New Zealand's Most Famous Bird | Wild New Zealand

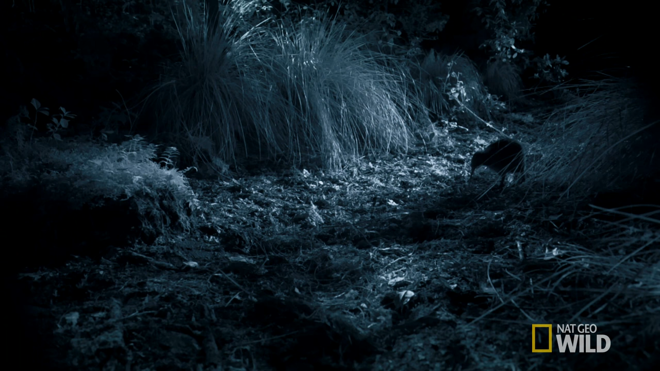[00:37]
A kiwi is a most distinctive and peculiar type of bird.
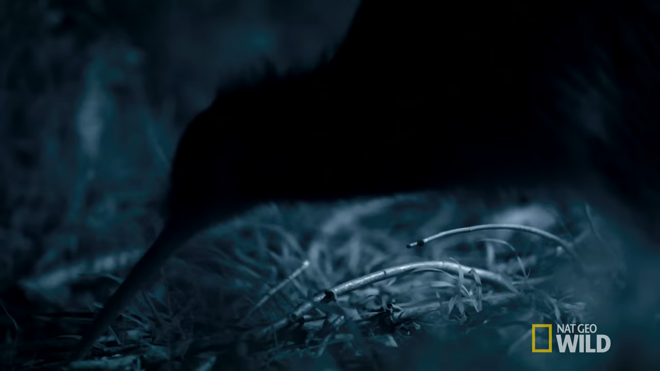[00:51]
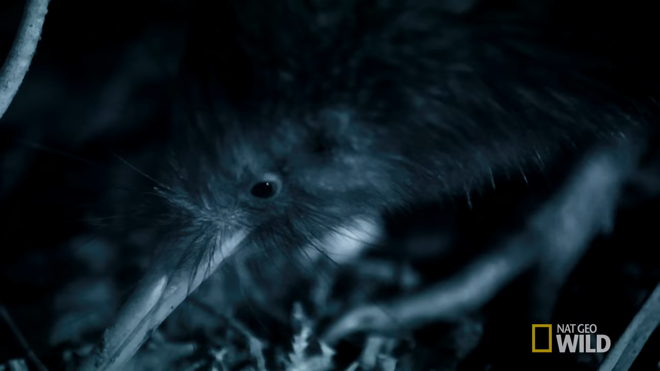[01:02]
To help them locate underground prey in the soil, kiwis are the only birds in the world to have nostrils at the tip of their bills.